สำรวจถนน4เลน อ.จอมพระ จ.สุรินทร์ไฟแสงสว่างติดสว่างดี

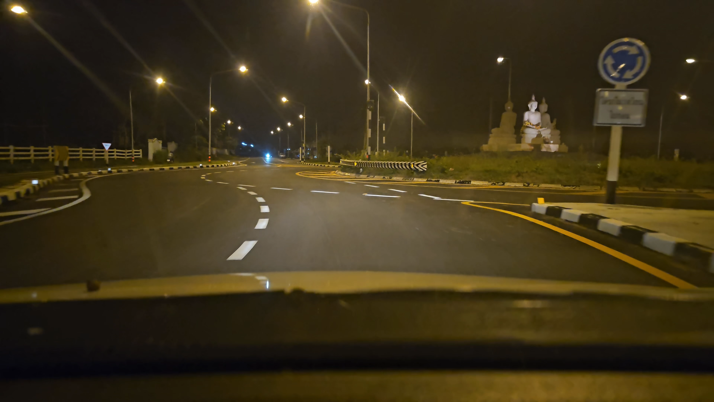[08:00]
มันก็วงเวียน Granny等ี้แหละ แต่ถ้าใครจะไปจองระ acronymก็วงอยู่นะครับ let's go in just ham 프로".ก็ไม่มีอะไรงง Ingal belangrijk. Yup tail."เดินทางต่อไปวันถนุนใหม่เล็ก 2 วังที่เราทำใหม่ครับ หลายคนอาจจะไม่ชินสุริงเหลือ 27 กิโล ช่องจอม 90 กิโล ครับ ดูครับ ไฟก็ยังติดตลอดนะครับผมเนี่ย ไฟติดตลอดนะครับ